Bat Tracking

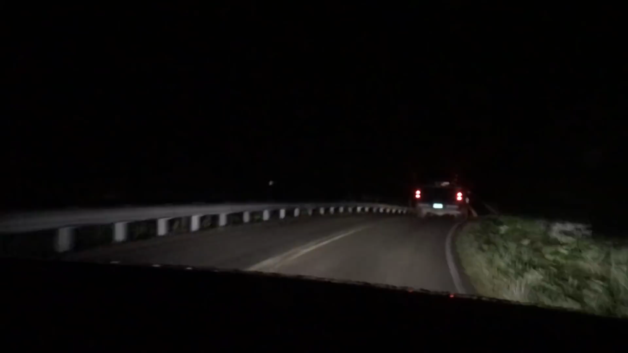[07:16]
And they just kind of work. The closer you get to the bat, the louder it beeps.